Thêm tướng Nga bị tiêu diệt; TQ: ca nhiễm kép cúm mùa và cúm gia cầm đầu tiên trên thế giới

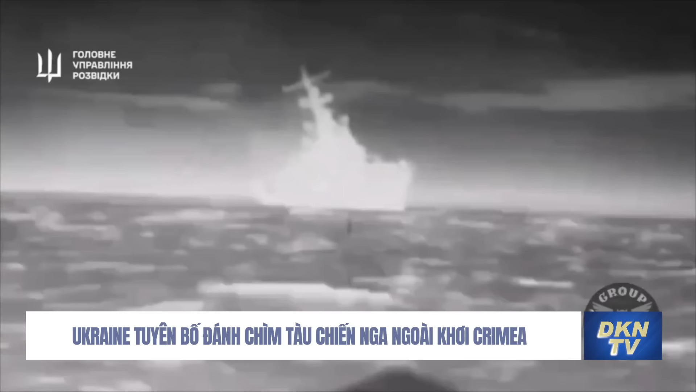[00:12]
Ukraine tuyên bố đã đánh chìm tàu chiến của Nga ngoài khơi bờ biển Crimea và phóng loạt tên lửa khổng lồ vào bán đảo.
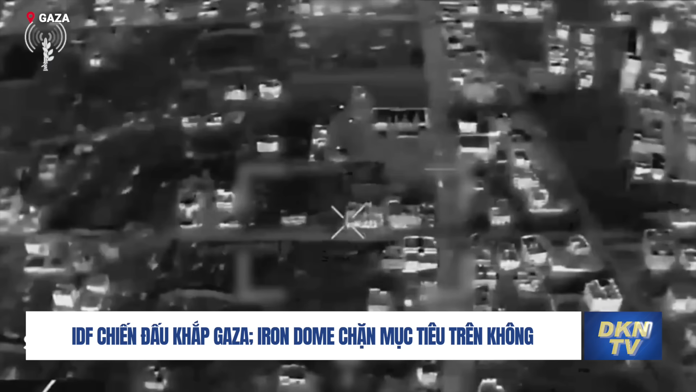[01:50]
Cũng ở phía tây Khanh Yunis, lữ đoàn Givati đã chỉ đạo các cuộc không kích nhằm vào một số tòa nhà được Hamas sử dụng và một đơn vị bắn tên lửa chống tăng vào các lực lượng của Hamas. Trong một vụ việc khác, binh lính Givati đã tiêu diệt thêm một chi bộ của Hamas và chiếm giữ một kho súng chống tăng RPG.
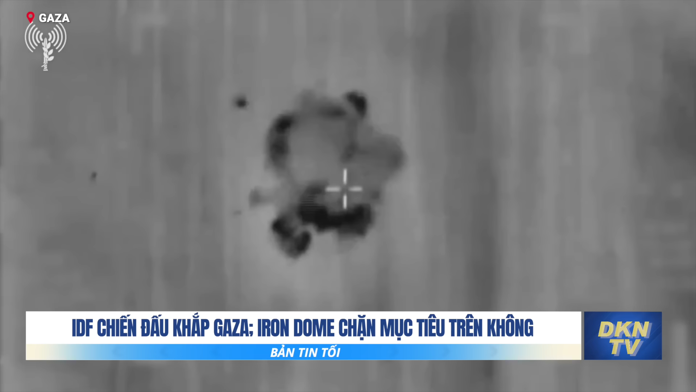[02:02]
Trong khi đó, ở trung tâm Gaza, hải quân Israel đã tiến hành các cuộc tấn công dọc theo bờ biển của giải Gaza, hỗ trợ lực lượng mặt đất của lữ đoàn Nahan đang hoạt động trong khu vực này.
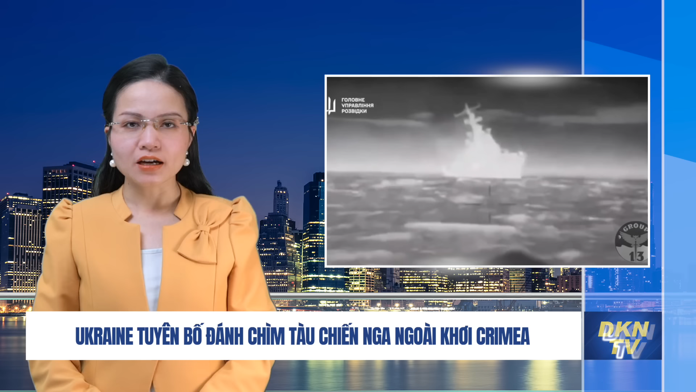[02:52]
Tình báo quân sự Ukraine cho biết, binh sĩ nước này đã đánh chìm một tàu chiến Nga ngoài khơi bờ biển Crimea vào đêm ngày 1 tháng 2, dáng đòn mới nhất trong một loạt đòn nhằm vào hạm đội biển đen của Nga, sau khi tiến hành một cuộc tấn công tiên lửa quy mô lớn vào bắn đảo do Nga chiếm đóng vài giờ trước đó.
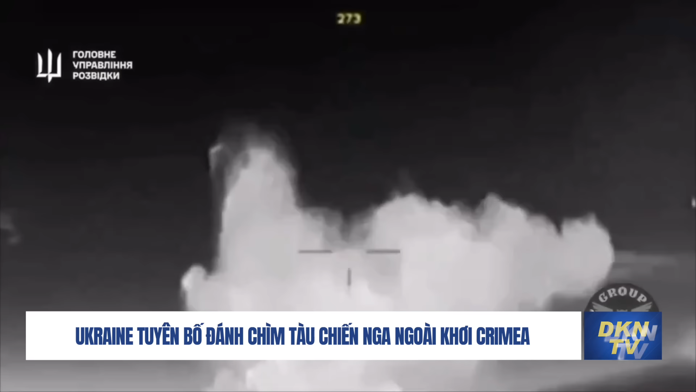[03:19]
Cảnh quay ban đêm do Ukraine cung cấp cho thấy các máy bay không người lái của hải quân nước này lao về phía tàu của Nga trước khi phát nổ bởi va chạm, gây hư hại đáng kể cho con tàu. Ở cuối video, con tàu dường như đã bị chìm, chỉ còn mũi tàu nhô lên khỏi mặt nước. Kênh truyền thông Mỹ CNN báo cáo không thể xác minh độc lập các tuyên bố của Ukraine và cũng không rõ đoạn phim nào cho thấy con tàu bị tấn công và vào lúc nào.